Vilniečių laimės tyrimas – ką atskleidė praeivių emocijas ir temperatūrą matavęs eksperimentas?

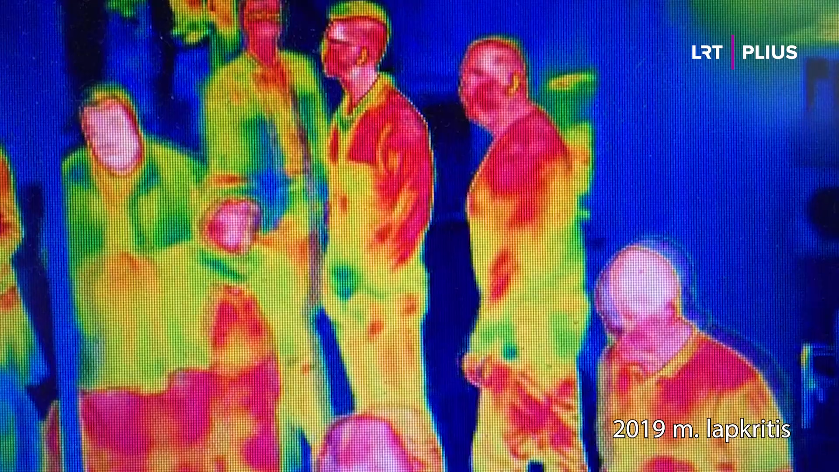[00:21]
Širdies ritmas, kveipavimo dažnis, veido temperatūra ir praeivių emocijos.
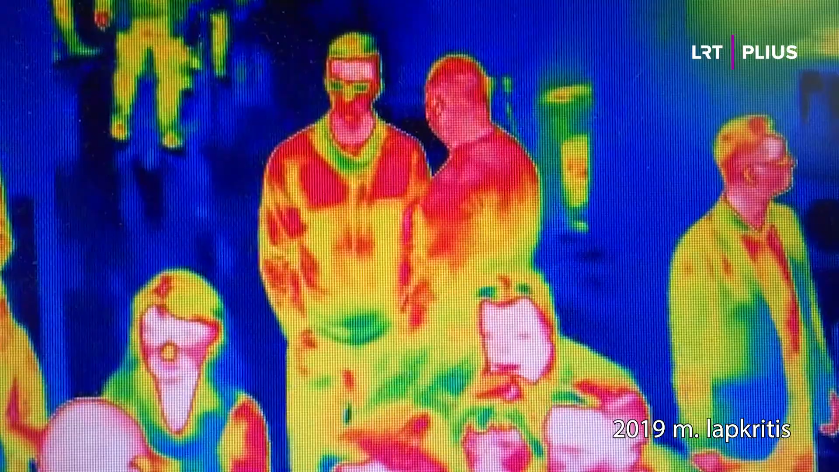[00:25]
Tai tik keli iš dvidešimties parametrų, kuriuos šešiose Vilniaus vietose matuoja mokslininkų įrangą.